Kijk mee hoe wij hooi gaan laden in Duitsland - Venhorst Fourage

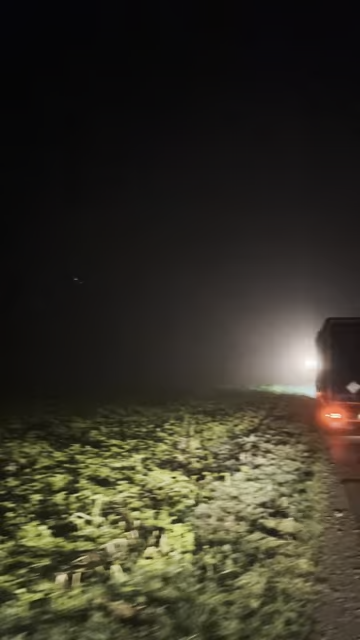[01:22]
Weten jullie hoeveel gewicht er in totaal mag in een combinatie? Laat het weten in de reacties.
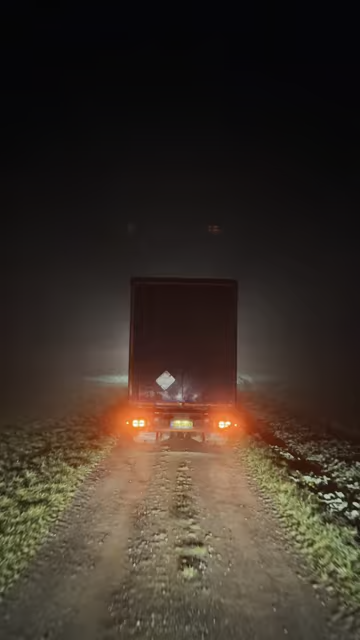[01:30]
Hier zijn we bijna op bestemming. Michel en ik maken even de zijkant open.